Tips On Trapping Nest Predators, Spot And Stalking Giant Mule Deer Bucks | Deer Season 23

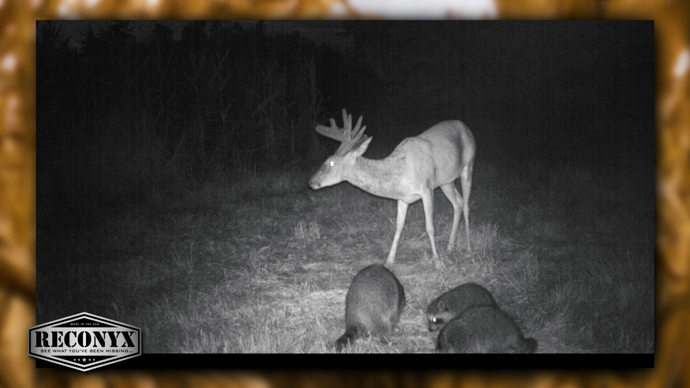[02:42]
The raccoon pictures we see on our Reconyx cameras, see what you've been missing. Well, it's incredible how many raccoons are out there on the farms. The same with the coyotes.
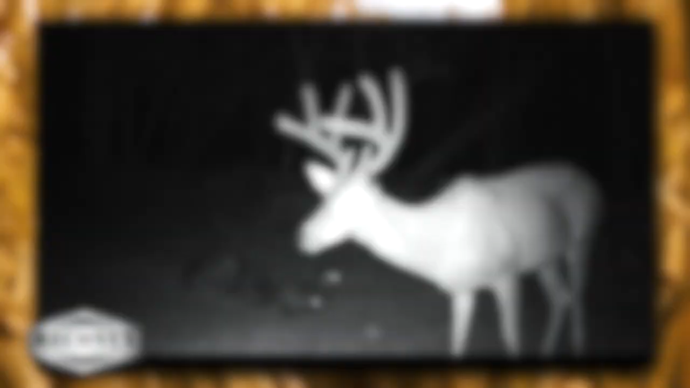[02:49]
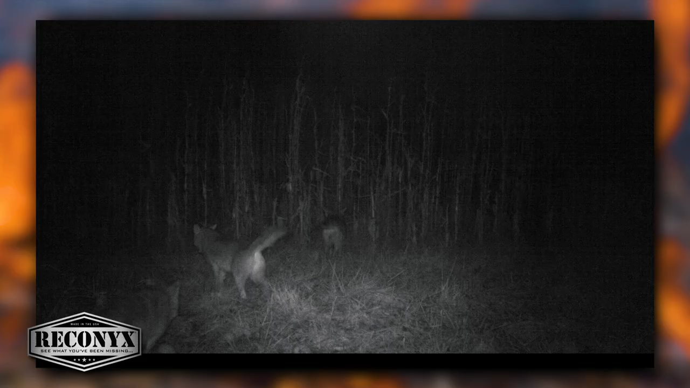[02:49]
I've never seen so many coyote pictures as I have this year.